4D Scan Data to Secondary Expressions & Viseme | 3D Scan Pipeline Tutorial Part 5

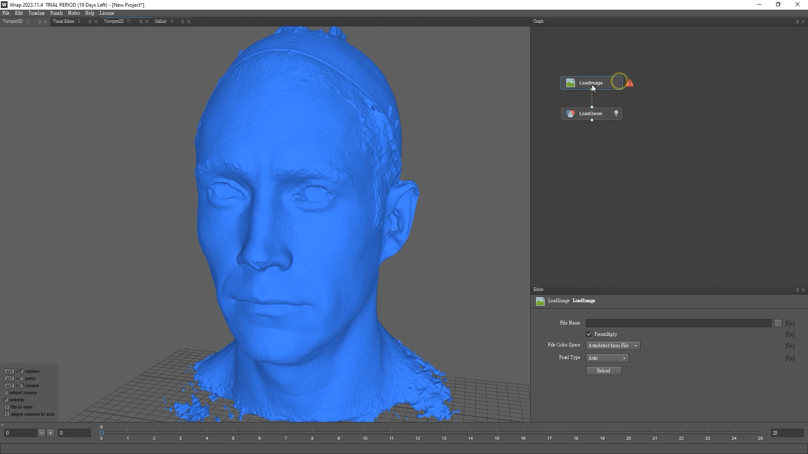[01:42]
We need to then increase the timeline range to 4500 to accommodate all of the scan data.